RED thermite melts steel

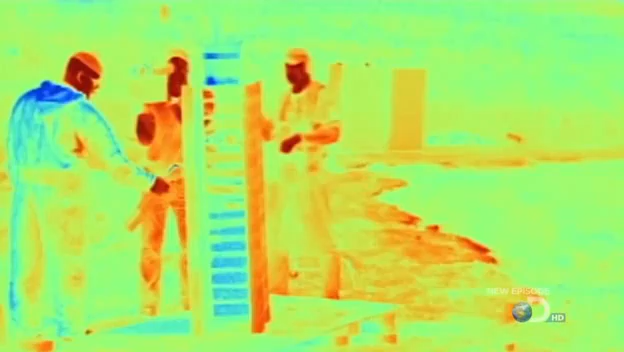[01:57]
If all goes well, we'll see a cascade of fire burning through a bunch of steel plates.
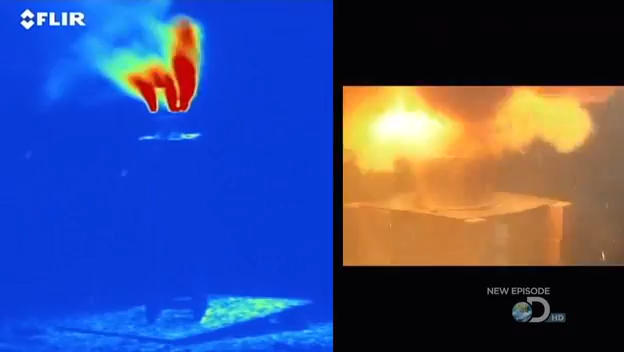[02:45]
At 4,000 degrees Fahrenheit, the burn is too bright to view at close quarters. It's a major meltdown.